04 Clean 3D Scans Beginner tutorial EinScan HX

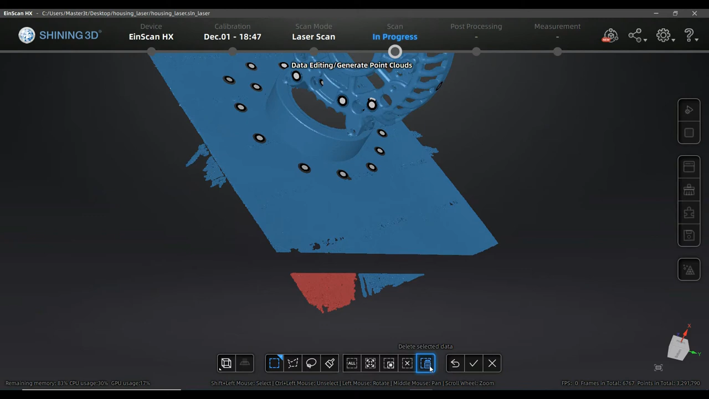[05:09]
surface that I scanned is right now selected it wasn't so visible without zooming in but they are not connected this both of them so I can just process that one that is connected and delete it for example what is really cool because I can have some area that is annoying me and just it is out of the view and
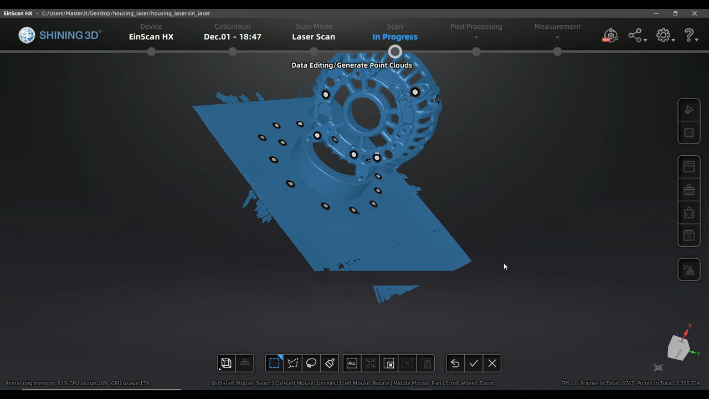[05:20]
I can really easily select it and delete it as well
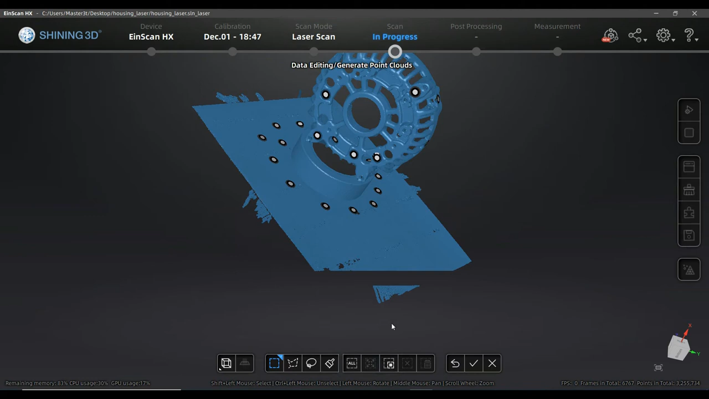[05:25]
there is a revert function what it means maybe I'm going to explain you and in a way how I sometimes work
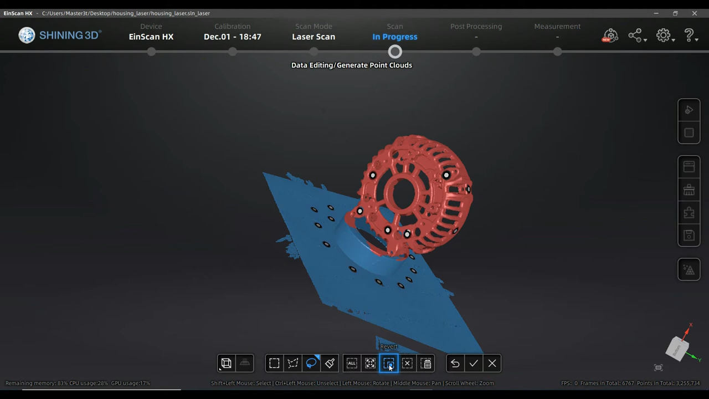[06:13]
unselected and what is right now unselected will be selected so like this I was
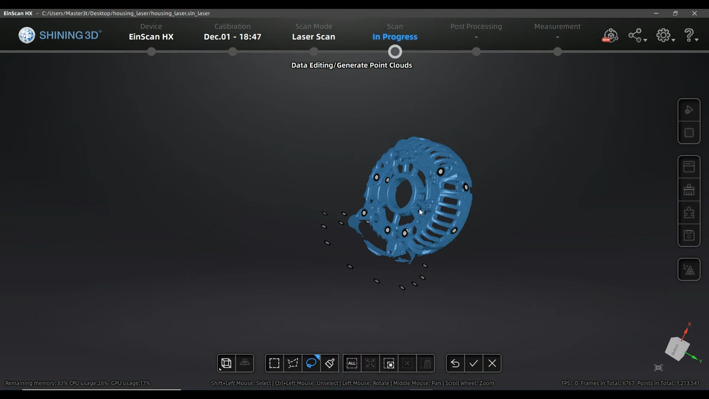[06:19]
easily getting rid of a lot of details that I had before and yeah I could right now go here and with some right angular function it's easier to not position it too much to
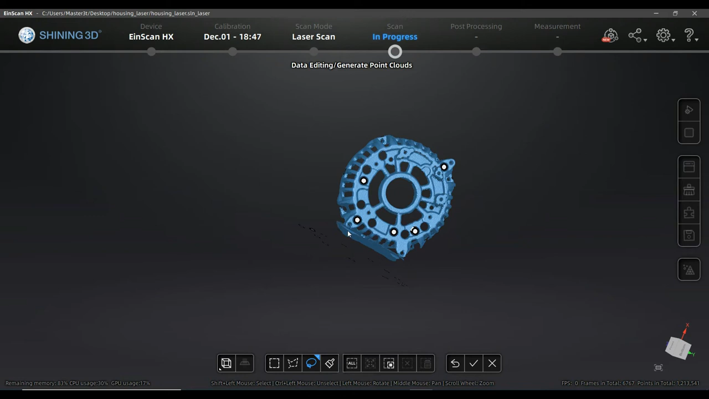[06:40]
delete it in the traditional way I have cleaned it right now as I have that information as well available and
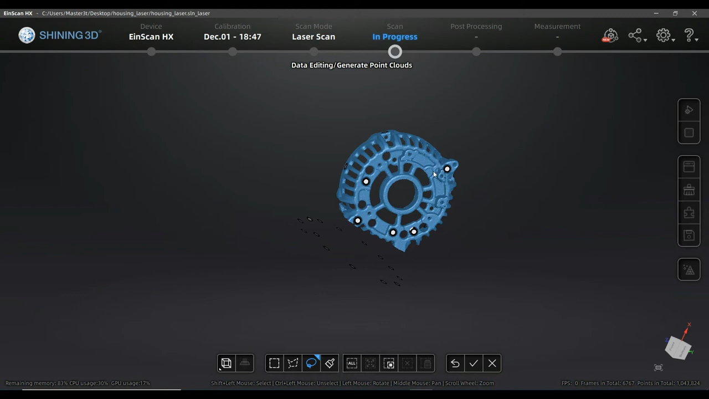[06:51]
other views it's not a problem that I will delete part of what is the part later on so yeah just to show you I'm not going to go further I just don't want to apply all the changes because for me it's not important to finish here it's for me important to show you what is possible as well already available in the last version is the cutting plane the cutting plane is some base plane that is
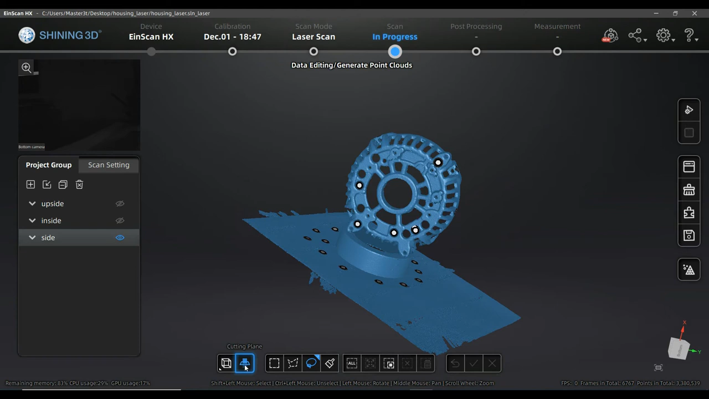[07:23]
there what you want to get rid of it it can be the turntables can be as well your your table where you're scanning and I just want to get rid of this table for example and there is different possibilities and how I can marker that or I can define what is the base plane fitting point in
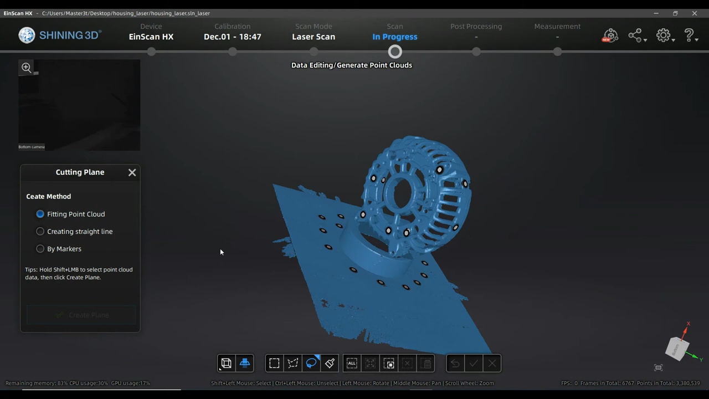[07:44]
the cloud that means I'm going to select something and the system is
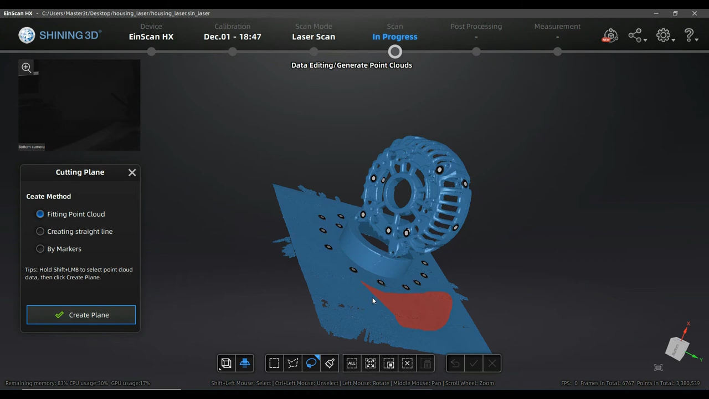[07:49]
going to use that area to interpolate the plane so there is a lot of points there will be a plane created through the points and its best fit for example how this is connected and in this case as everything is flat it's quite useful I can go there and I can shift the cutting plane over the button but as well I'm able
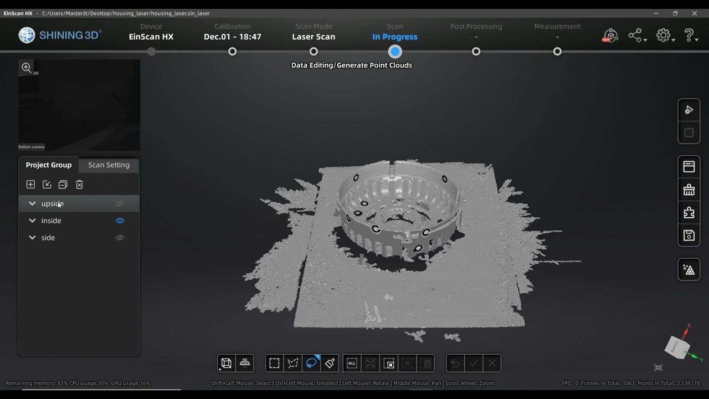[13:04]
like before I can create some surface and delete it and that's it actually it's the quite same topic for all of that views and I will show you in the next video how to create